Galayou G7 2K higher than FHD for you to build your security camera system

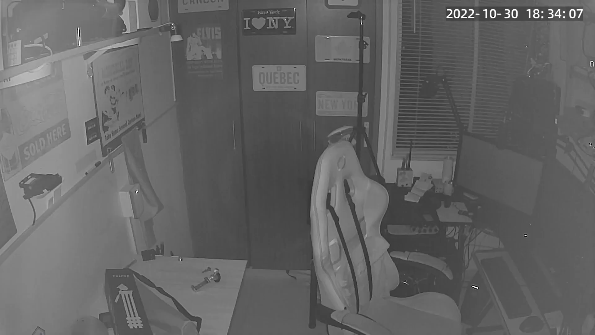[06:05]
Night vision is another strong aspect in these cameras and let's remember from many other videos we've made, quality at such night views is something most cameras struggle with.
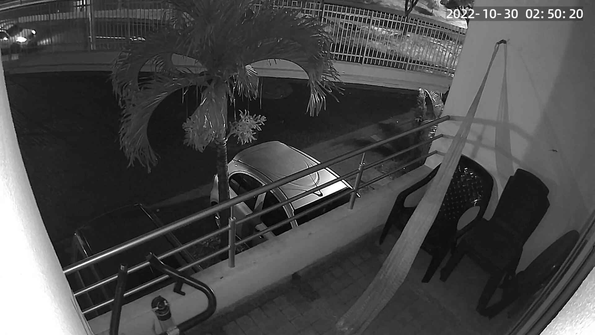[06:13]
Of course, we're not talking about high-end cameras.